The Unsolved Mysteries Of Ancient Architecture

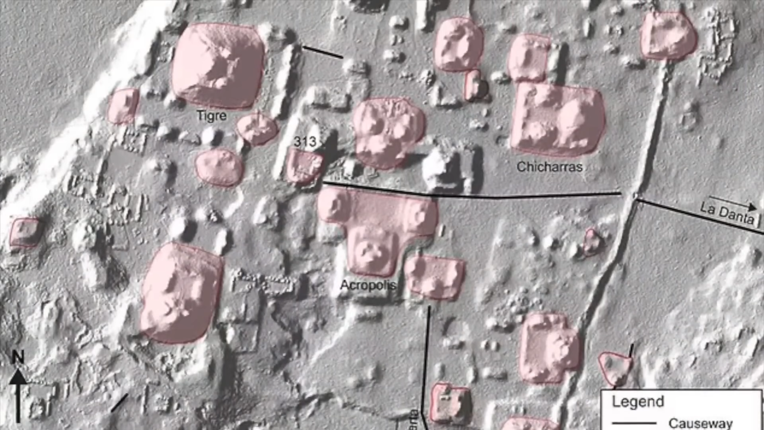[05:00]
The layout of Ocomtun, with its public squares, pyramids, and places where people lived,
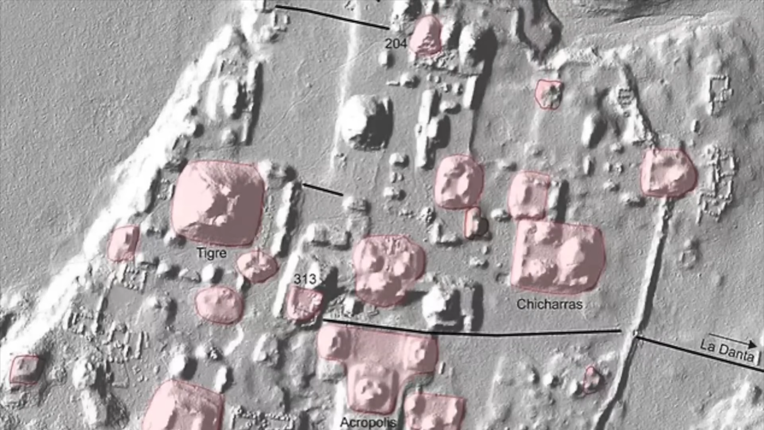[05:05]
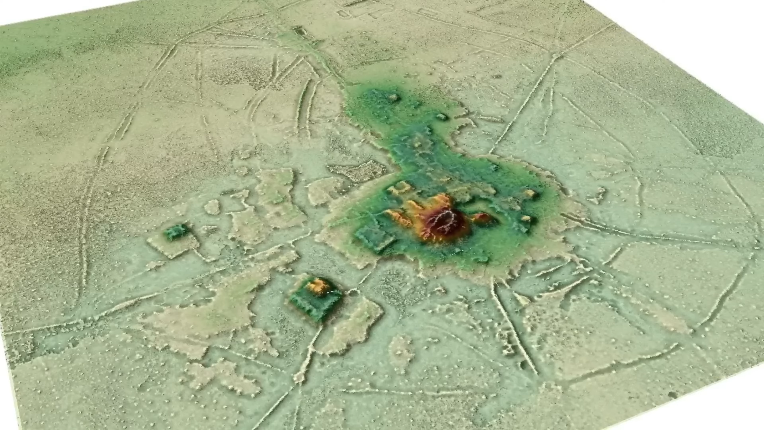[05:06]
shows how advanced and thoughtful the Maya were in planning their urban spaces.